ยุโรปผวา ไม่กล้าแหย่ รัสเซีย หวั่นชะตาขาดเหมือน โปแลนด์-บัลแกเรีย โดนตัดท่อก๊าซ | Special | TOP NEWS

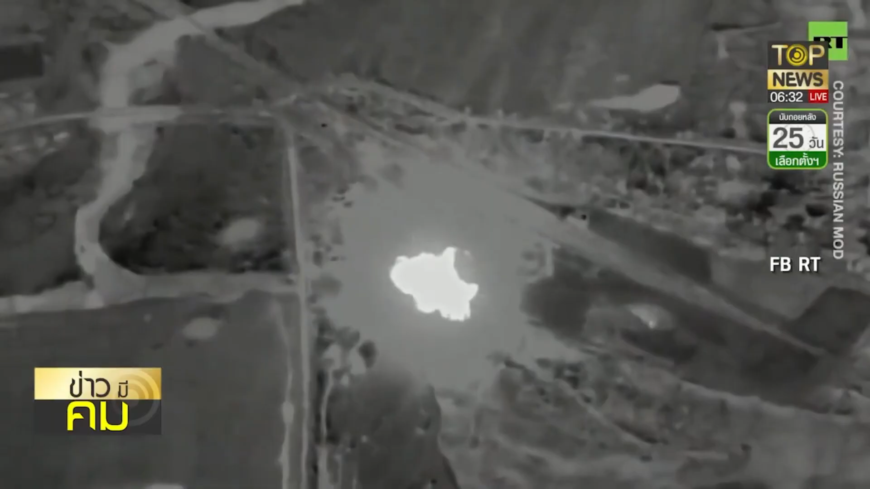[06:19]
เป็นฟุทภาพการทำลาย จุดที่ส่งสเบียง จุดที่ส่งอาวุธให้กับทางการทางทหารของยูเครีย์
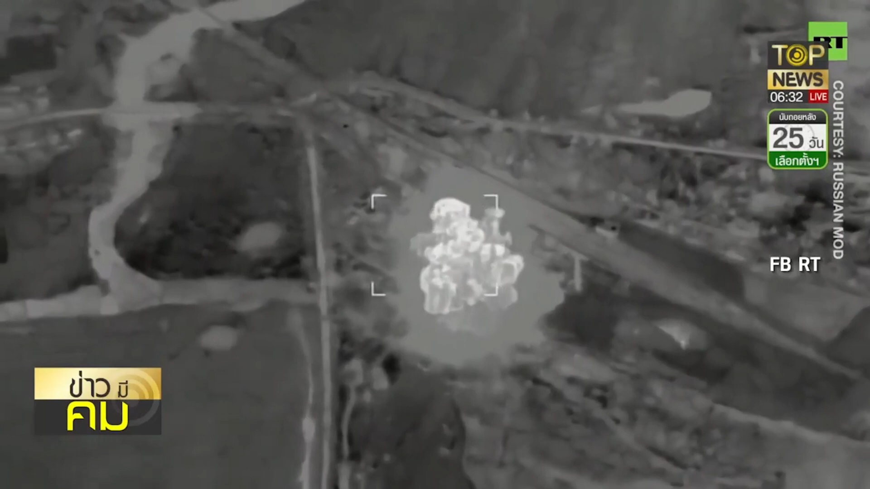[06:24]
เขาเอาคลิปมาให้ดูเลยว่า เป็นการจมตีอย่างแม่นยำ
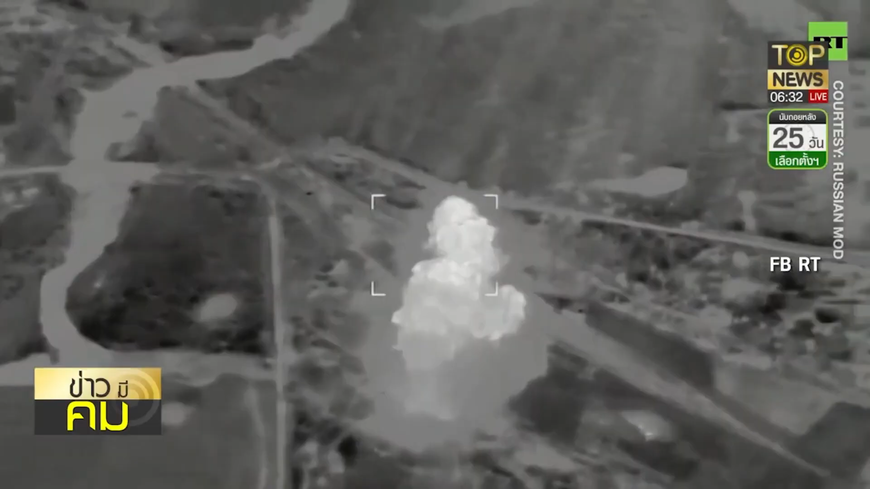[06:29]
เป็นศูนย์กลางในการกระจายทั้งอาวุธ แล้วก็สเบียงให้ทางทหารยูเครีย์โด
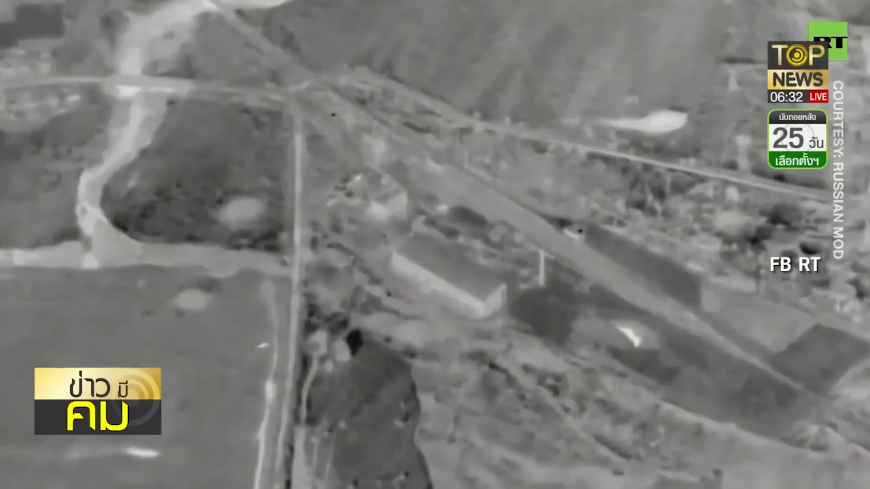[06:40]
นจมตีแบบล็อกเป้า แม่นยำ ป้อง
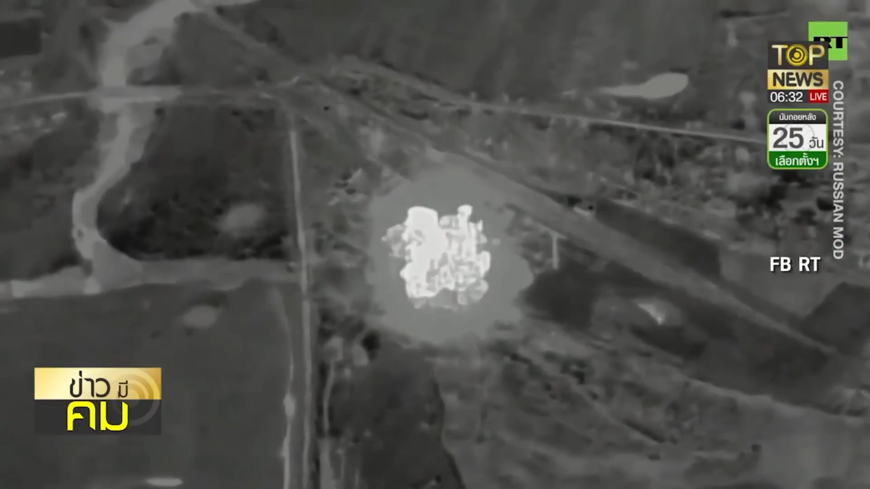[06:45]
แล้วก็นอกจากนี้เขาก็ยังนำเสนอฮะ เป็นการจมตีด้วยปืนจากรถถัง